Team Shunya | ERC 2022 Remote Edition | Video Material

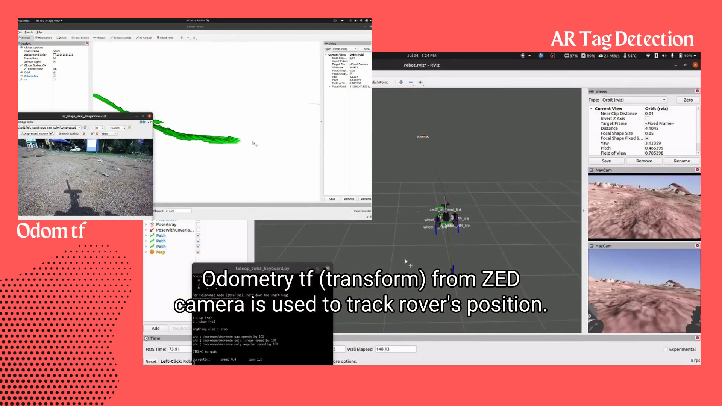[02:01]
The ARTRAG Allover package is used to detect AR tags.